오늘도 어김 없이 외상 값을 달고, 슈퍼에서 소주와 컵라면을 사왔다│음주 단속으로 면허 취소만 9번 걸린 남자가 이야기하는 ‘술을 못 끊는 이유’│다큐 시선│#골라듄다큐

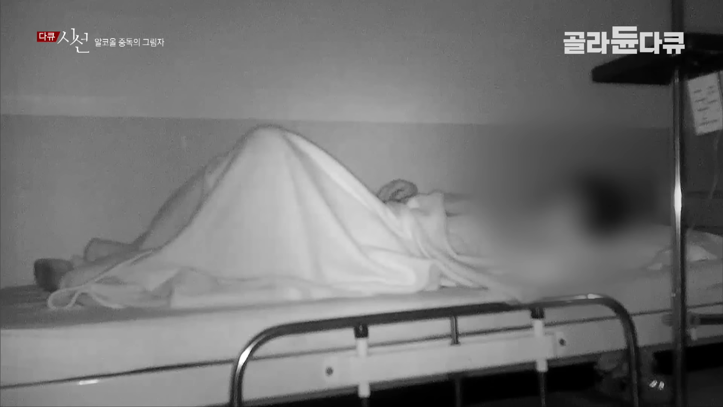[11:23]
해독 과정에서 어떤 금단 증상이 있는지를 살펴보기 위해 관찰캠을 설치했습니다. 밤새 잠을 못 자고 뒤척이며 일어났다 누웠다를 반복했습니다. 다른 알코올 의존증 환자에 비해 경미한 수준입니다.